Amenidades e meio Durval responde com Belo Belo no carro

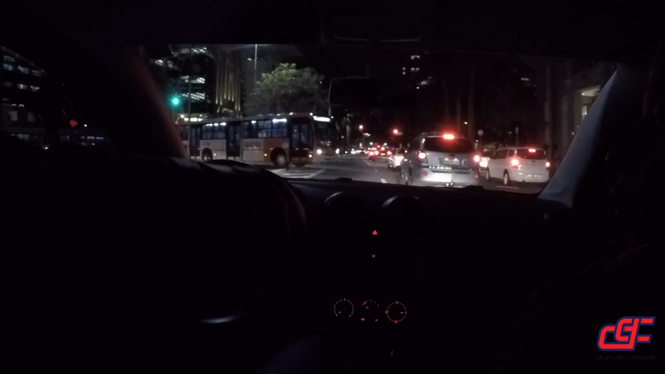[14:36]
Ai, seu corno. E agora você bate no ônibus. Puta! Ônibus, caralho.
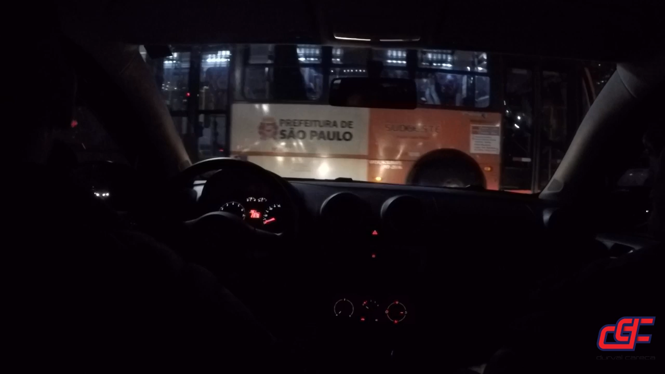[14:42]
E o cara vai embora, deixa o ônibus aí, você fica com o cara todo de guincho. Olha que bonito. Que paredão. Que filho da puta. O que ele tava falando? De motorista de ônibus, né? Aí. Dá até calor uma mas de qualquer dessa. Jeito ele tem que entrar, né? O sim ou não? Agora o táxi também não deixa. Então existe aquela... Sabe como é que é? O jumento e o jegue, eles não se entendem. Olha que filho da puta. Mas não é um jegue? Olha que... Deixa eu baixar. Não, peraí, eu tenho que mostrar isso aí.
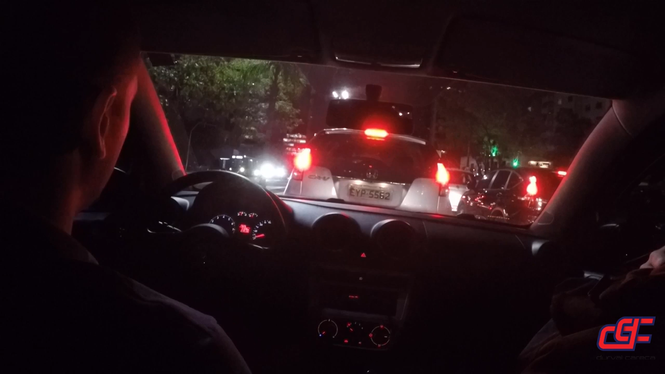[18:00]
Infelizmente vai ter que gastar com outro pneu dianteiro, que é mais barato que o traseiro, por um lado. É. Se pensar no lado econômico, traseiro, o dianteiro é sempre mais barato que o traseiro. É, também. Tá. Que beleza. Bum! Pau! Aí ele anda. Olha lá o carro. E quem é?